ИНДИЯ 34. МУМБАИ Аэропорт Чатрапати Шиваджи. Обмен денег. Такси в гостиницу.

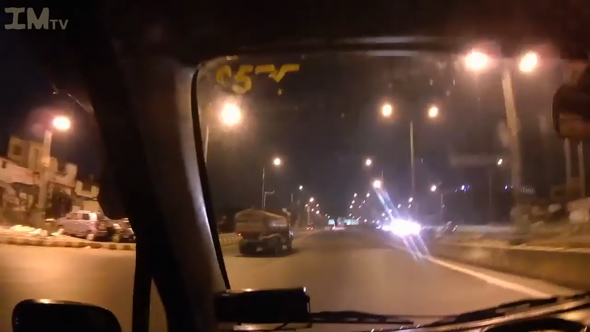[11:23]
Ну вот мы уже в машинке, в этой смешной бомбейской таксишке.
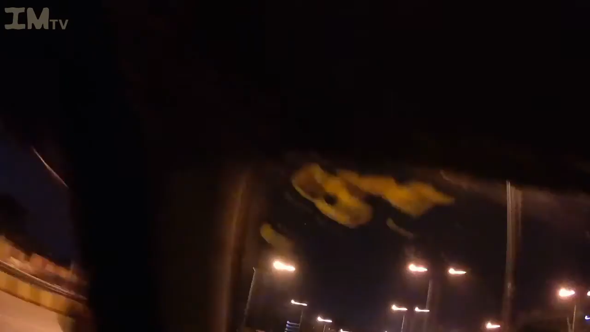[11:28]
Кстати, эти машинки называются «Амбассадор». Это не старые машины, это новые машины могут быть.